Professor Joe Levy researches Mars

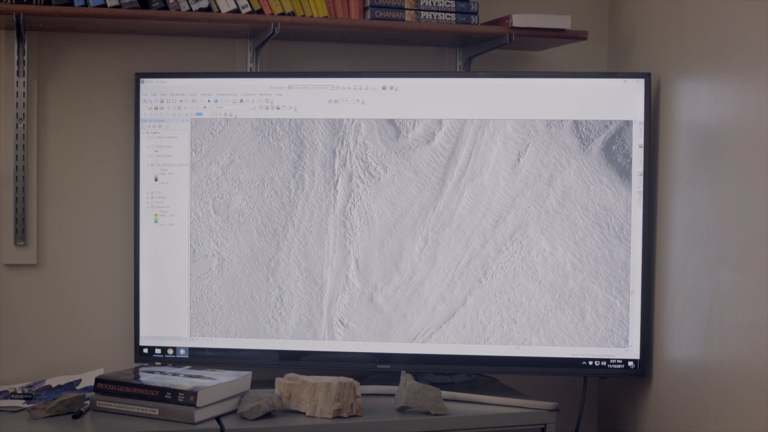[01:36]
The more we see the structure of the glacier and the soil on the top deforming away.
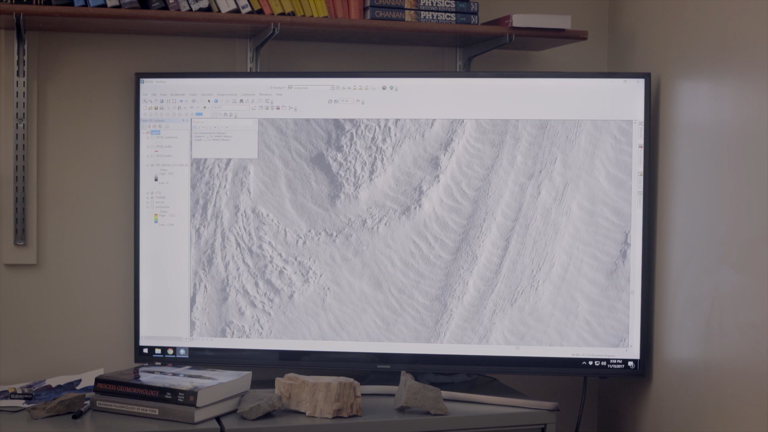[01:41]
And we can actually zoom all the way down to the individual boulder scale. And so the students that I work with in my lab
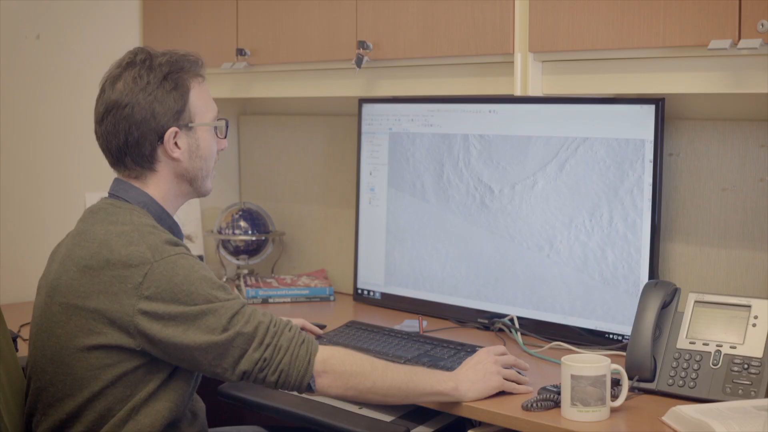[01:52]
are out every day doing glaciology on Mars,